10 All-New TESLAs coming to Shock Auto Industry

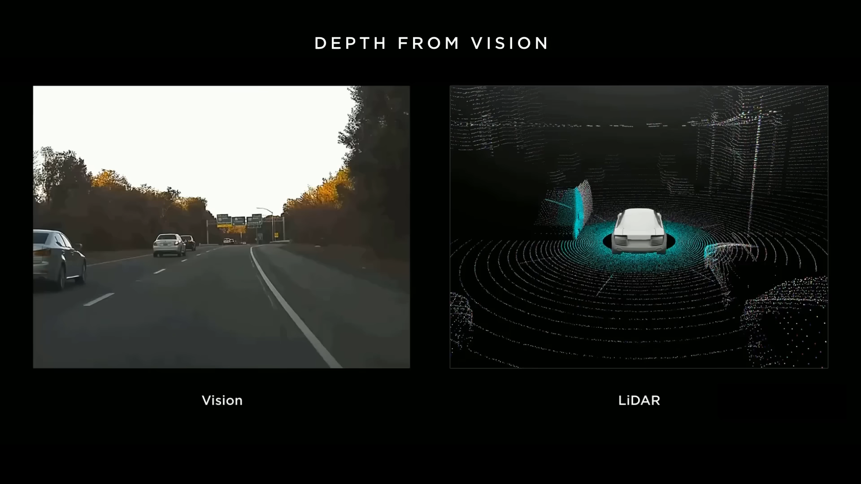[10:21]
This is very challenging without expensive LiDAR and HD maps, but it's the best way to reach a scalable full autonomy. The program now relies solely on Tesla's computer vision system using only optical images from cameras instead of readings from its radar sensor.